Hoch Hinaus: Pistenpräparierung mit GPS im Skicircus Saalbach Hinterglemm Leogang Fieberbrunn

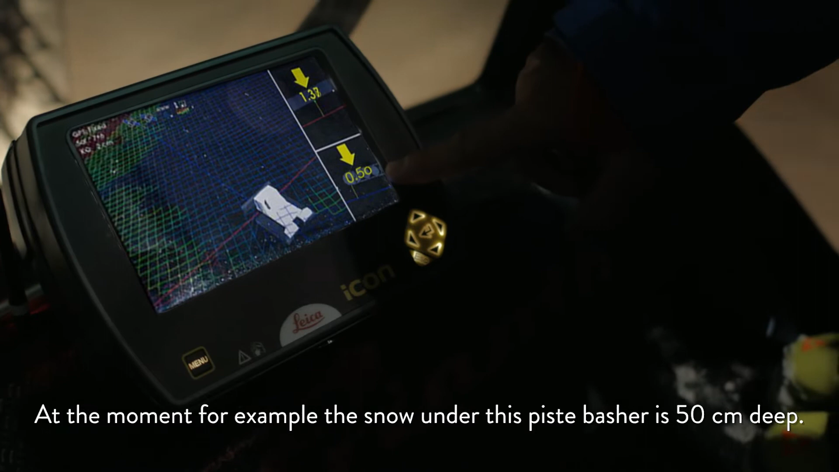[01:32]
Unter der Pistenraupen liegen derzeit zum Beispiel 50 Zentimeter Schnee. Somit weiß man genau, wo Schnee fehlt oder wonach eben welcher abgetragen werden muss.